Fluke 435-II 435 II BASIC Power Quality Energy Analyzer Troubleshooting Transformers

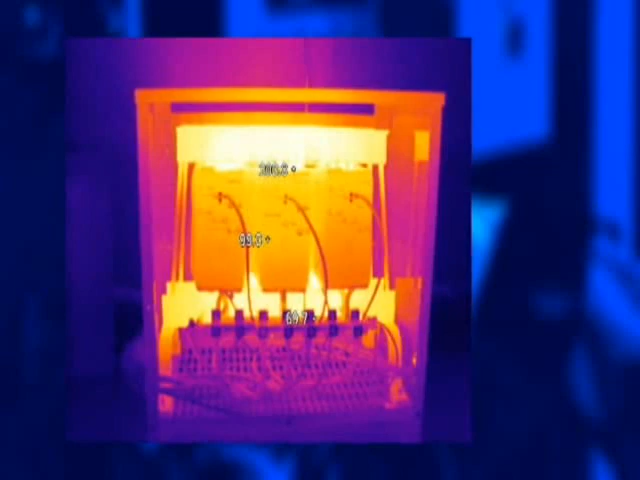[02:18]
Compare the temperatures of similar components, such as terminations and coils, to one another.